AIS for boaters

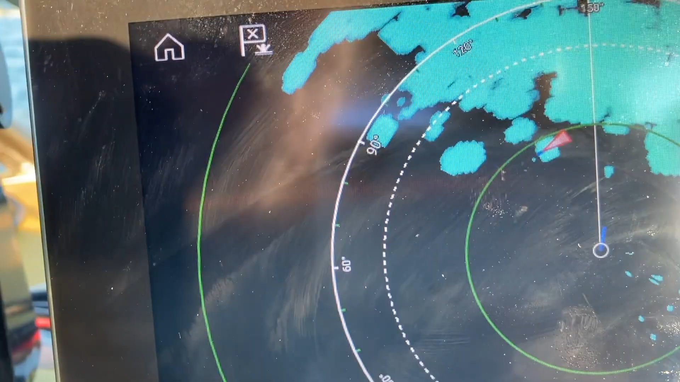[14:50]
This is Renko here, flashing red, saying we're a potential collision hazard.
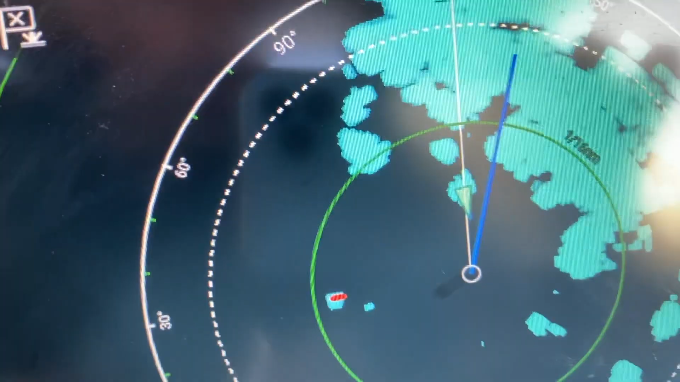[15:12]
It's also worth noting that the multifunction display can be configured
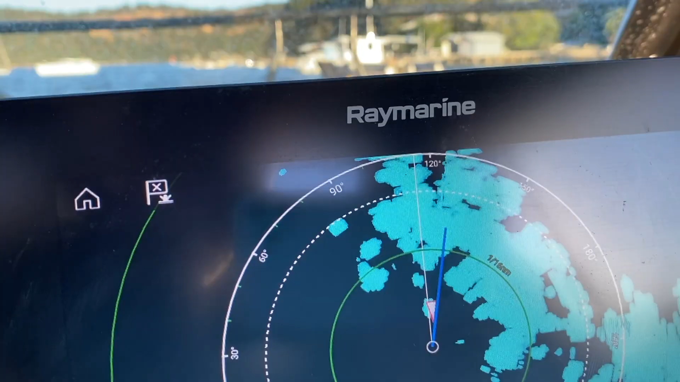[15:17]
to give full on audible alarms if these potential collisions are identified,